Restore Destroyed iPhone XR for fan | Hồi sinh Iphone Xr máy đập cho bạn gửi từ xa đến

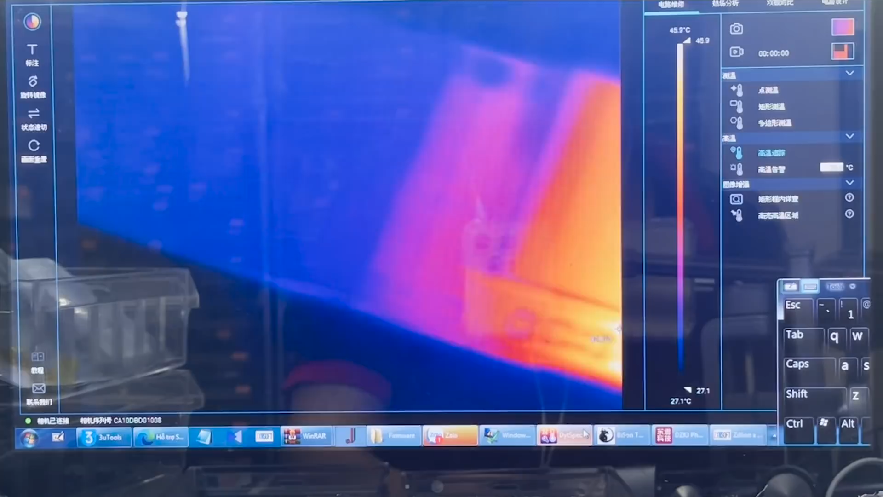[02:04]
On screen: scale top 48.9°C, scale bottom 27.1°C
Thường nóng thì kẹp nguồn sẽ nóng đầu tiên là nóng con quy ở mặt sau trước, sẽ bảo vệ mặt đằng sau.
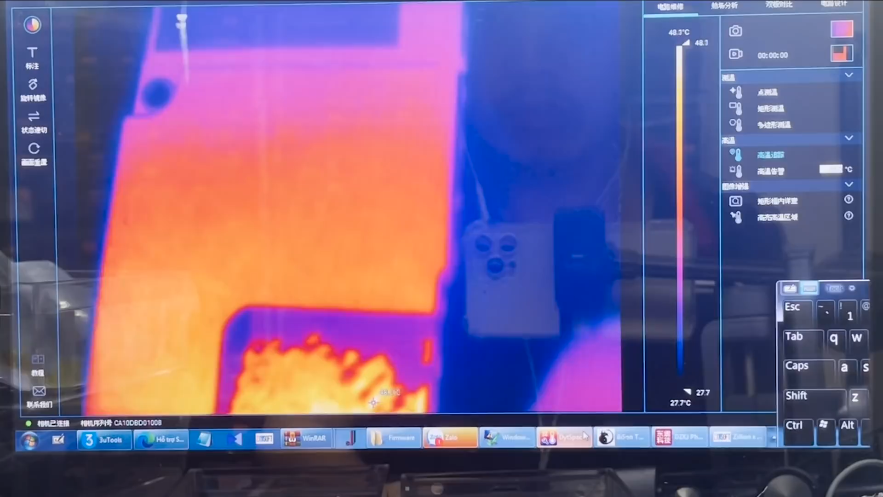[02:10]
On screen: scale top 48.3°C, scale bottom 27.7°C
Em nhìn mặt sau này rất nóng nhá, đằng sau là dạng thép, nó là tấm thép nên rất khó phát hiện ra nóng ở đâu.
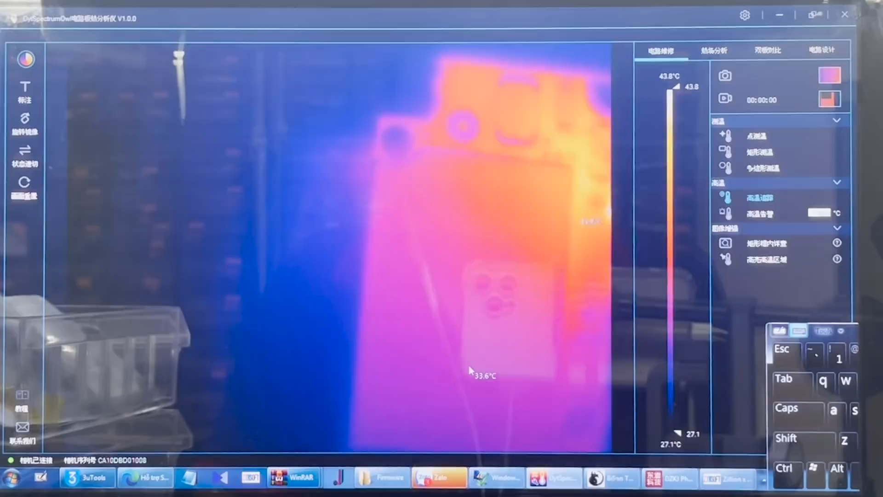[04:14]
On screen: scale top 43.8°C, scale bottom 27.1°C
Đây thì nóng mặt đằng sau rồi, chắc đầu chắn là đầu tiên anh em sẽ phải cắt lồng đằng sau này trước. Thì lồng này mình nghi ngờ nó vỡ, trông nó cũng không được đẹp lắm, móc khá nhiều.
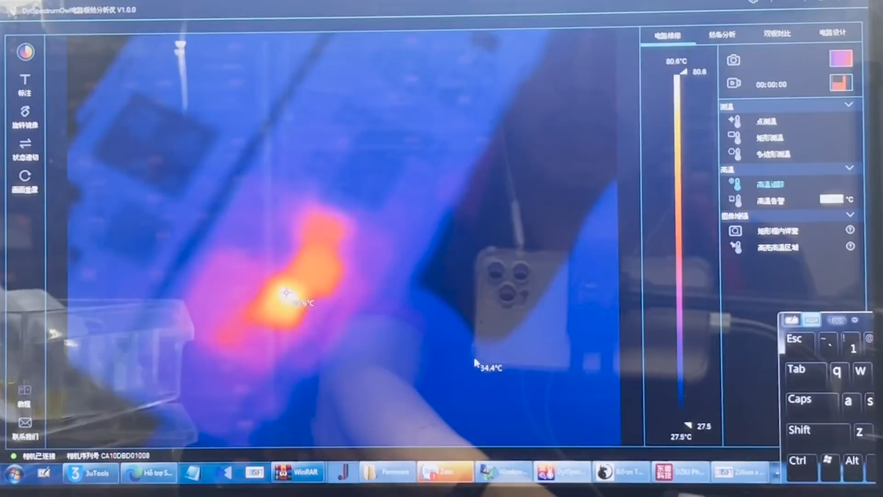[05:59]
On screen: scale top 80.6°C, scale bottom 27.5°C
Đấy, vỡ một góc. Thấy chưa, một góc nó nóng, nóng ở cuộn bên cạnh đấy nha. Rồi, nó nóng cuộn dây bên cạnh.
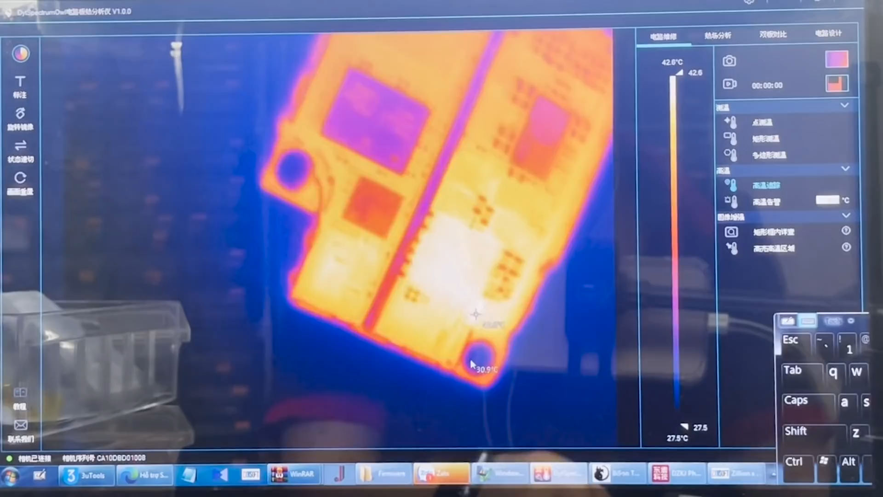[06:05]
On screen: scale bottom 27.5°C
Nóng cuộn trên này. Thì em sẽ kiểm tra xem cuộn này đi đâu. Đây là đang nóng cuộn này.
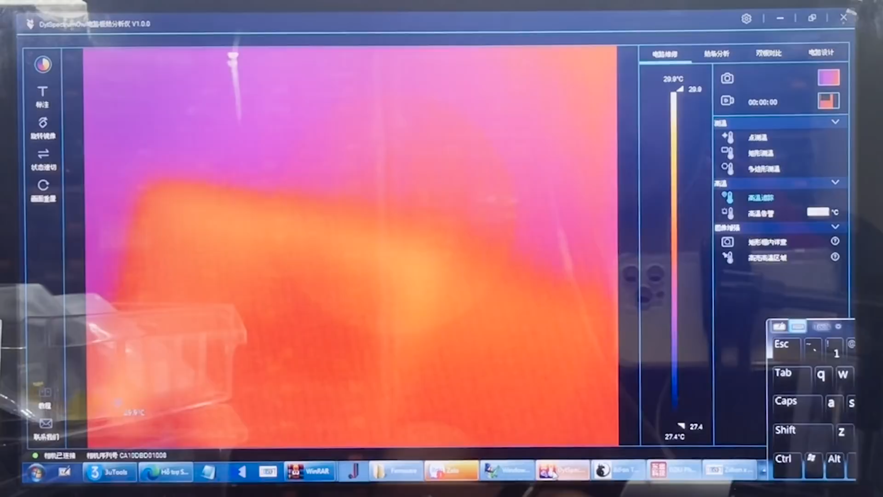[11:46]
On screen: scale bottom 27.4°C
Hiện tại mới đang còn giò nhẹ thôi, không giò nặng ra là khó tìm hơn.
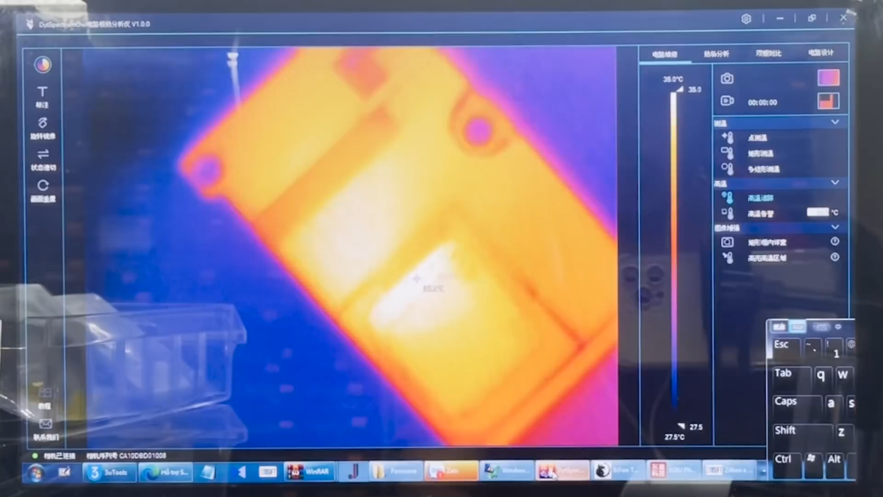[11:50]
On screen: scale top 35.0°C, scale bottom 27.5°C
Đấy, đã tìm thấy khu vực trên gần CPU nó nóng hơn này. Đấy, nó đang 35 độ này, ngắt đi nha, không công nguồn nữa nha, nhiệt độ bắt đầu giảm dần nha. Đấy, vì cái lồng của CPU à,
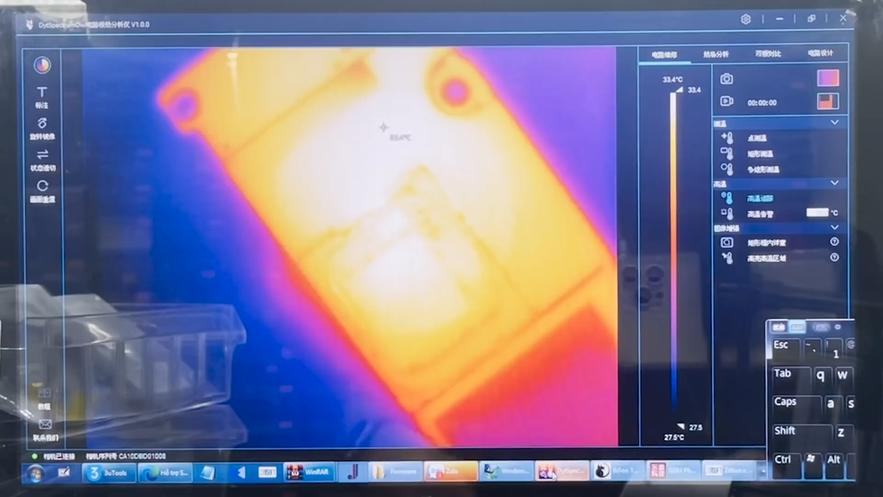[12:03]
On screen: scale top 33.4°C, scale bottom 27.5°C
lồng IC nguồn này nó bằng thép, phản xạ nhiệt rất tốt, cho nên anh em muốn đảm bảo hoàn toàn thì sẽ tô
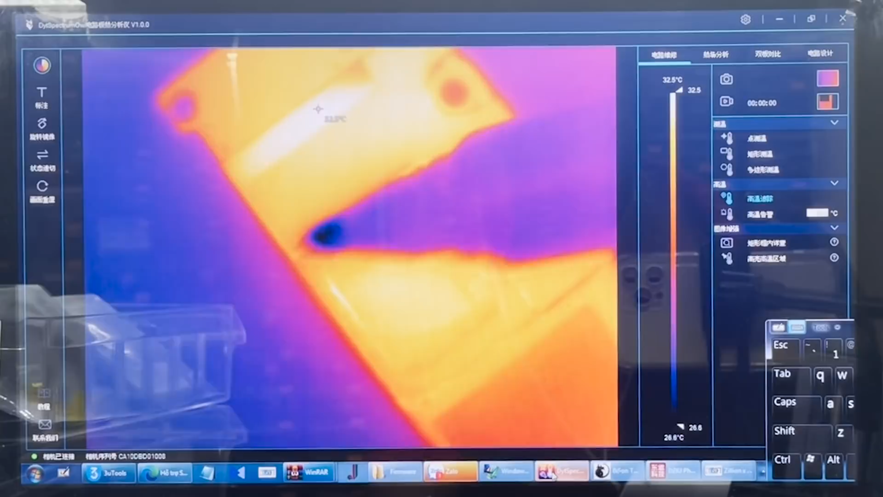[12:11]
On screen: scale top 32.5°C
nhưng bút mình tô mực vào cho tối màu đi sẽ bị bớt bị hơn. Để lại trừ đấy, nó tụt xuống còn 32 độ nha, cho nên nó nhìn trên kính khó nhìn đấy. Đấy, zoom lên sau thì đấy, bây giờ mình công nguồn này chút, mình sẽ tăng dần này, tăng 32,7 này cho lên 32,9 rồi, tăng lên 33 rồi.
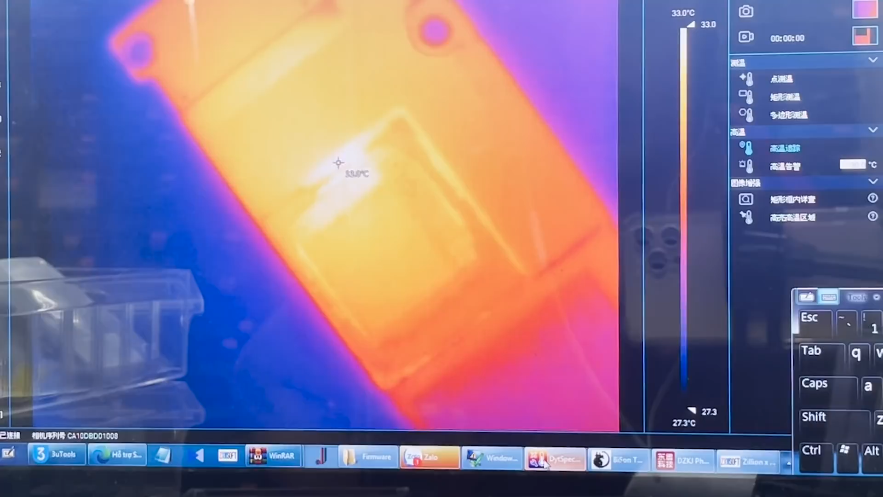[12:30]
On screen: scale top 33.0°C, scale bottom 27.3°C
Nó sáng dần lên không. Rồi mình sẽ tiến hành cắt bỏ lồng của xe nguồn tiếp. Nghi ngờ mình sẽ cắt lồng, nhưng mặt bên này thực tế mà nói dò ở cạnh này cũng khó dò lắm,
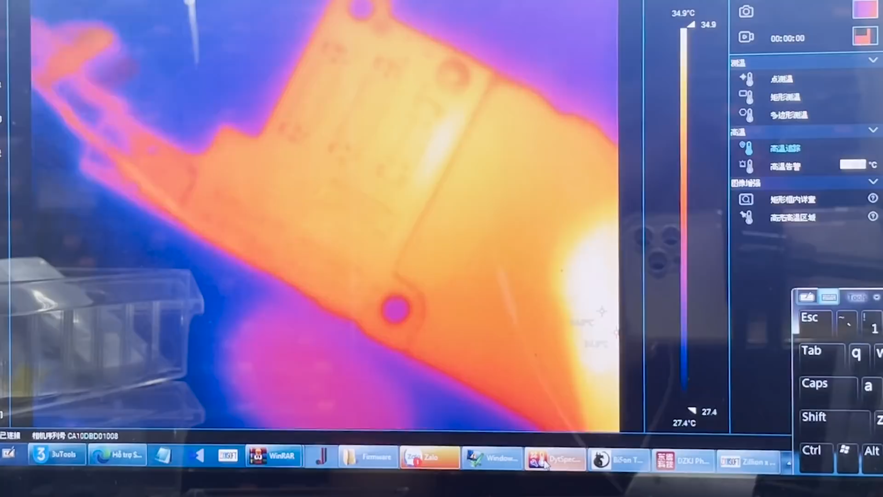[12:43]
On screen: scale top 34.9°C, scale bottom 27.4°C
nên coi những dò IC cam tiếp thôi. Vì mình gặp mấy lần chết IC cam dò nguồn như thế này rồi, chẳng hiểu sao tự nó chết.
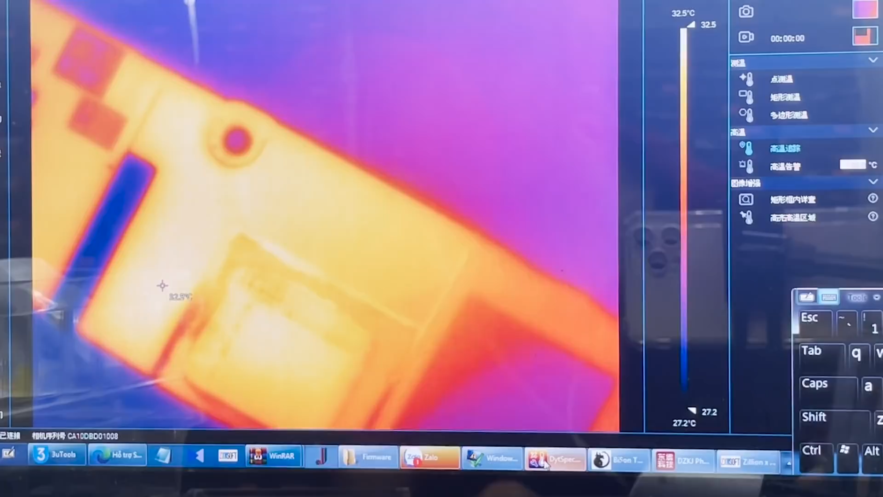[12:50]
On screen: scale top 32.5°C, scale bottom 27.2°C
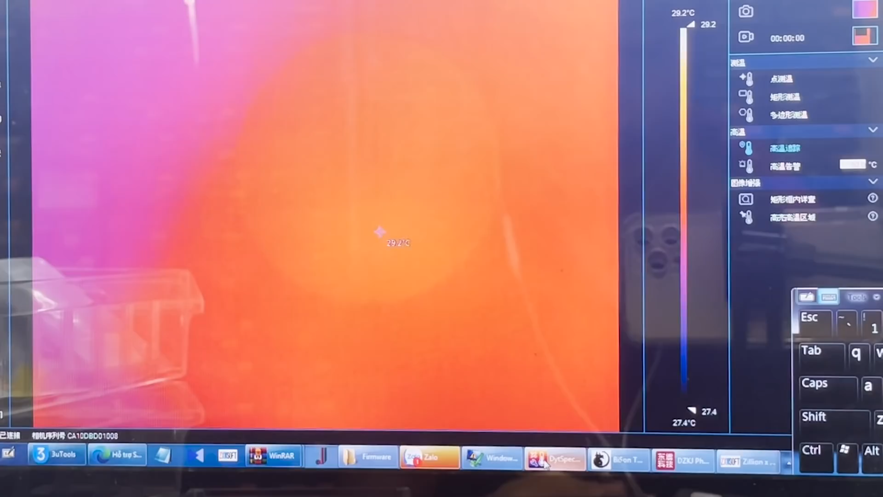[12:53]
On screen: scale top 29.2°C, scale bottom 27.4°C
Tao phải tiến hành cắt lồng ra thì mới ra khẳng định được, không cắt lồng thì không khẳng định gì.